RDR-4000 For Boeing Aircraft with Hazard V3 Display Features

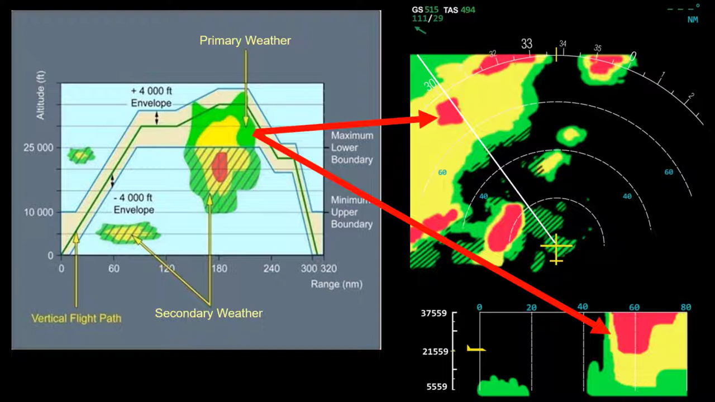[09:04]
mode, gain, and altitude slices. This information can be presented in many ways, including comparing the buffer data of the aircraft's flight plan and displaying the weather on the flight path in solid colors, as shown here, and weather outside the flight path displayed in a hash pattern, as shown here.
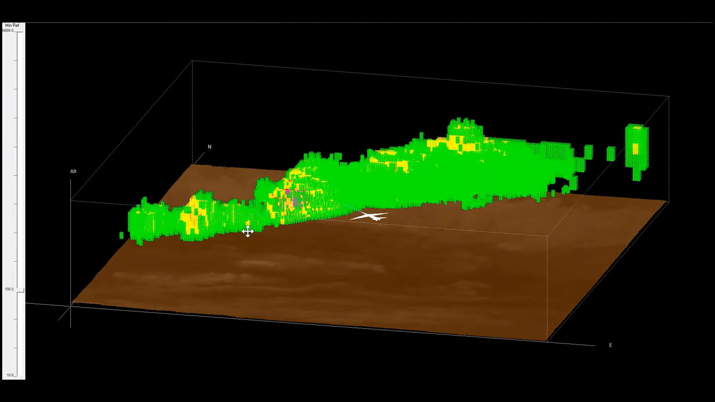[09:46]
This is a snapshot in time from an actual flight.
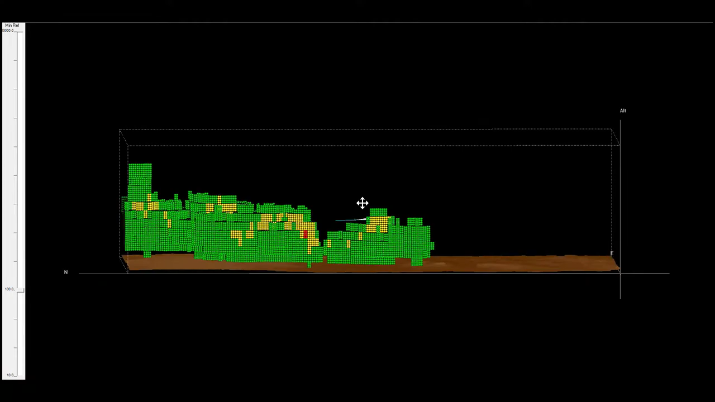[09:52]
We collect and store everything providing live, continuously updated information.
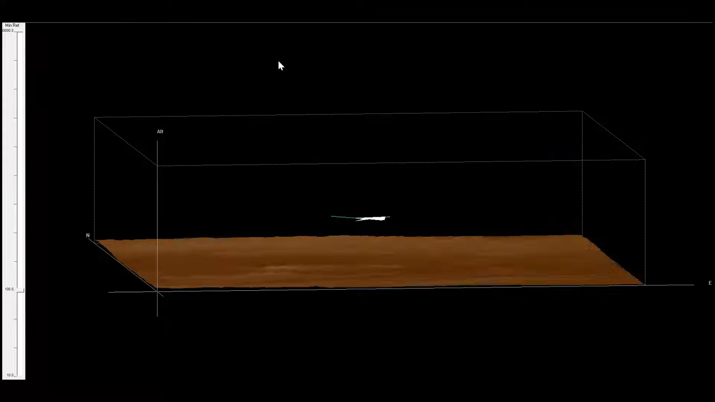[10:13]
Let's peel the layers of these cells away like the layers of an onion.
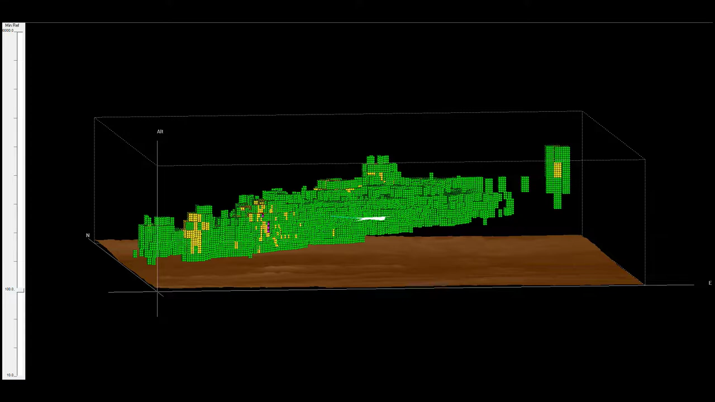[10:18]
Removing green leaves yellow and red reflectivity along with turbulence information.
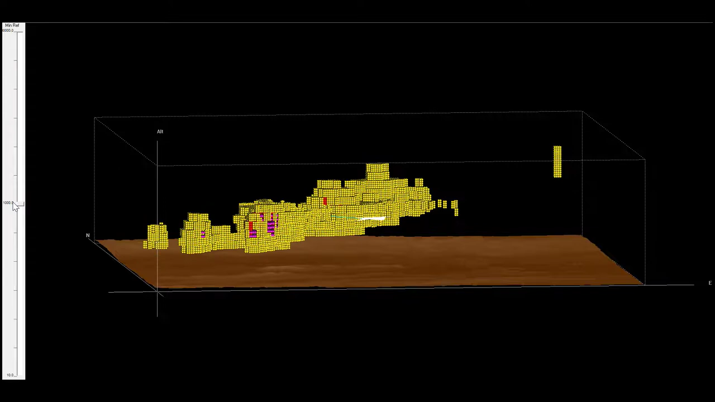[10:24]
Removing yellow shows the highest reflectivity red and turbulent areas.
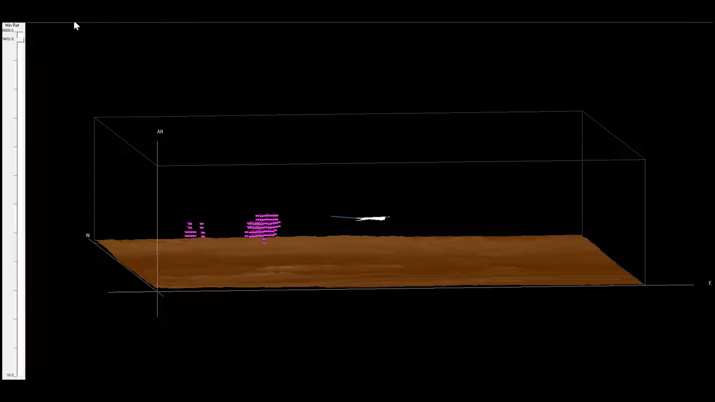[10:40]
so we can set the threshold for lower turbulence values or increase the threshold to show stronger turbulence.
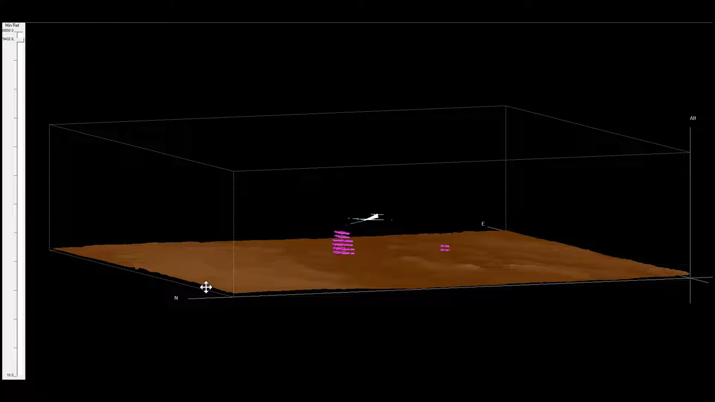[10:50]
You can't peel away the layers like this,
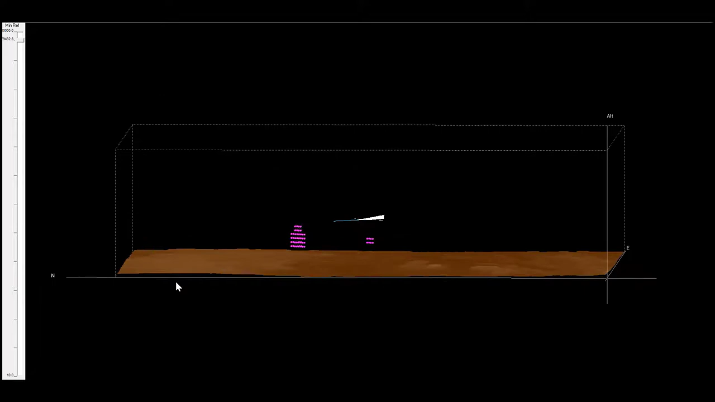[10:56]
but you still have some very powerful tools available for making deviation decisions.
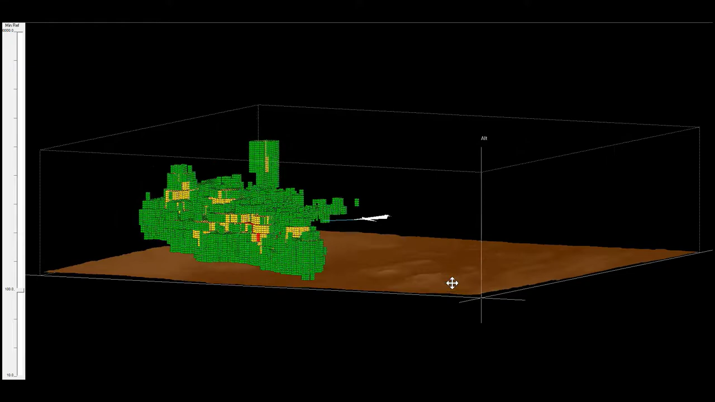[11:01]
Let's put all the colors back so we can look at constant altitude slices.
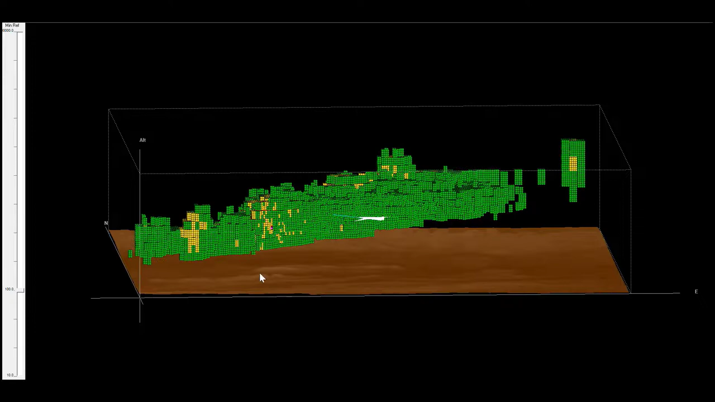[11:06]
These have been corrected for the Earth's curvature, and that's why we call them constant altitude slices.
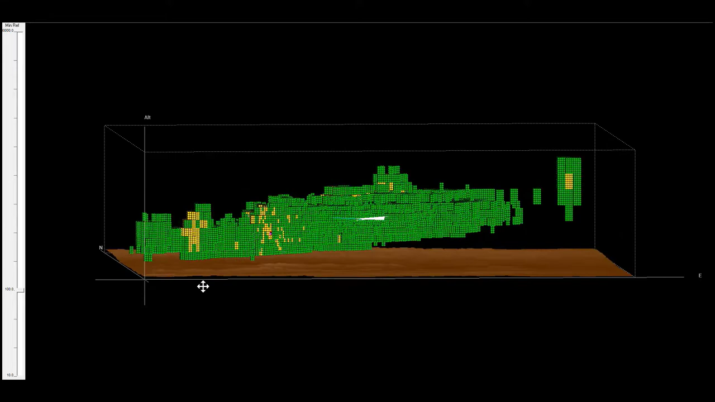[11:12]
Looking at the 3D view, we can see three areas with higher tops.
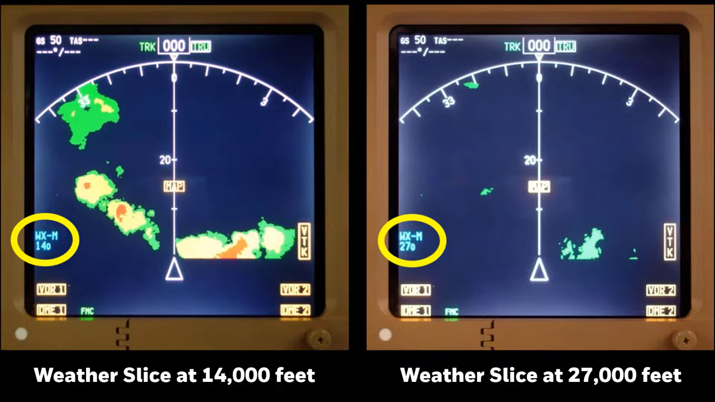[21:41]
In these pictures, the same area of weather is displayed, but different altitude slices have been selected. On the left, a slice is taken at 14,000 feet, and on the right, a slice is taken at 27,000 feet. This mode allows a pilot to easily measure the tops of cells to find a deviation path, while never having to manipulate, tilt, or perform mental math. We'll look at some tougher scenarios in just a moment, but remember, it's important to look at how much reflectivity is carried aloft, and that is what this mode is designed to do.
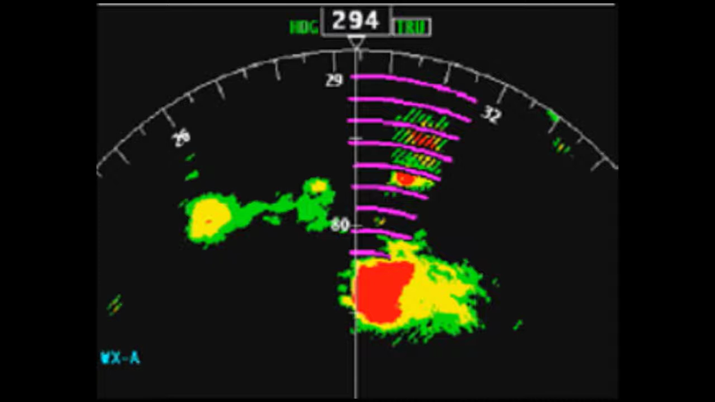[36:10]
The geometry between the aircraft and the attenuating weather may change as the flight progresses. This may allow weather that was in the REACT area to later be outside of the REACT field, and the radar will then more clearly display weather in that area. In the picture on the left, a line of very strong cells has attenuated the signal to the point the radar beam cannot penetrate any further. So the storm might be worse than it looks, or may extend farther than it appears.
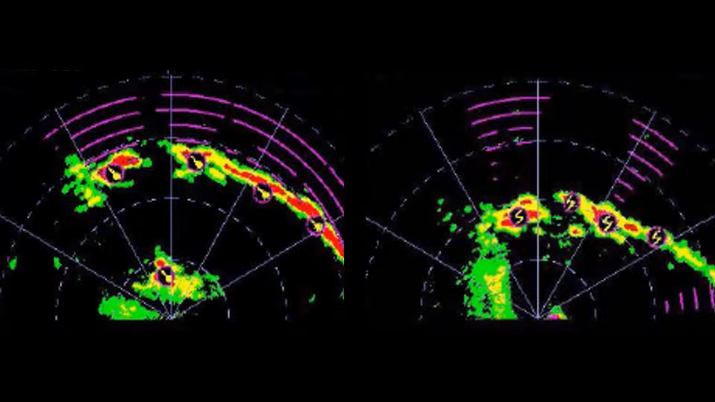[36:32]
In the picture on the right, there are areas just to the left of center that, although attenuated at longer range, represent a true picture of the weather up to the magenta arcs.
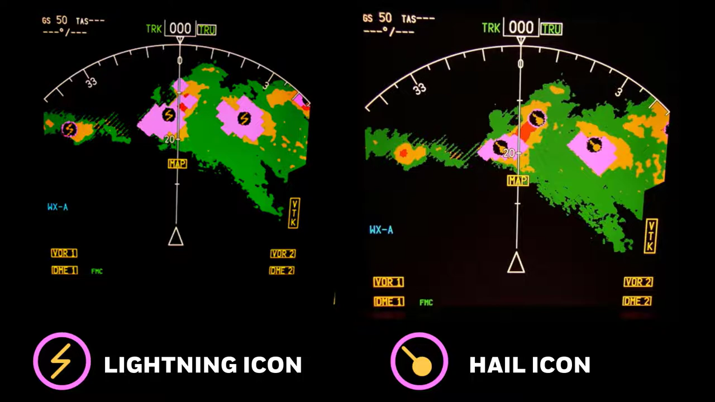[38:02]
but the biggest difference will be between auto and manual mode and the selected altitude slice. So it's helpful to understand the hail and lightning hazard icon logic. It is based on the identification of three-dimensional hazardous convective areas, the current aircraft altitude, and vertical flight path.